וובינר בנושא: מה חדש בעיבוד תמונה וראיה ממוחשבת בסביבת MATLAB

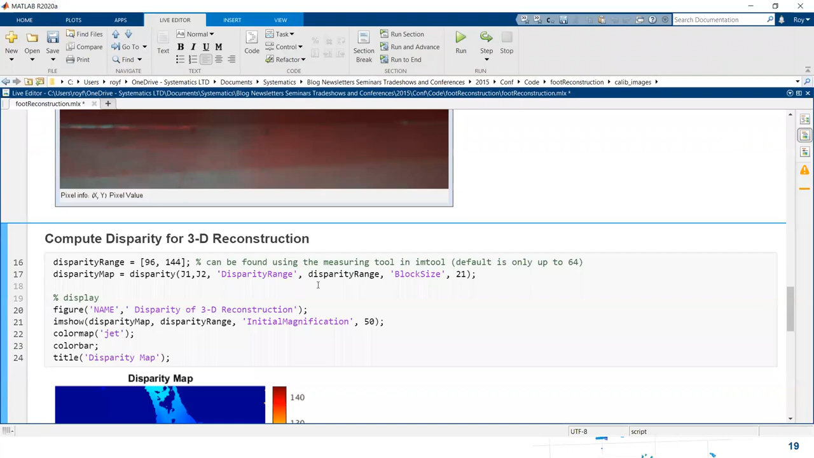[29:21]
אז מפת Disparity גם יכולה לשמש אותנו, למשל לסגמנטציה, אם אני יודע מה יותר קרוב אליי, אולי זה מעניין אותי כשאני נוהג ברכב, ואני לא רוצה להתנגש במשהו שקרוב אליי, ולעומת זאת משהו שיותר רחוק ממני, פחות מטריד אותי.